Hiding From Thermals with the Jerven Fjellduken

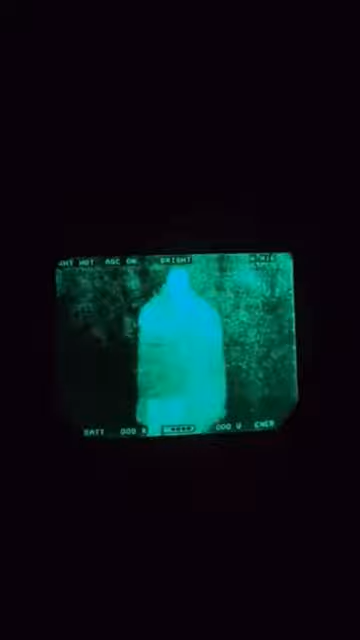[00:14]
it into like a bivvy sleeping bag and you can see it blocks my body heat pretty well but it does have a shine to it in the flare as well look at the comparison between